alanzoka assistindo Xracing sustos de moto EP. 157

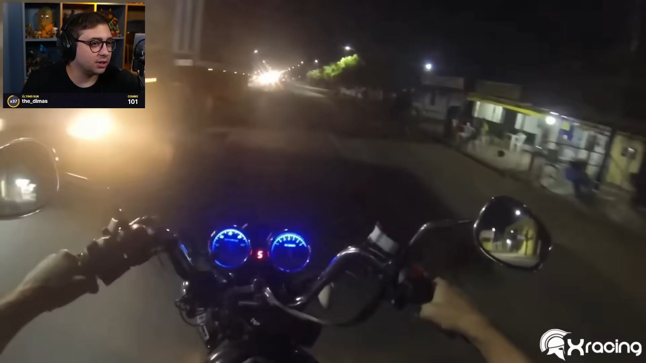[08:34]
Desviar dos assaltantes É muito É absurdo, velho É absurdo Dirigir em São Paulo É muito foda Né Você viu Quase bateu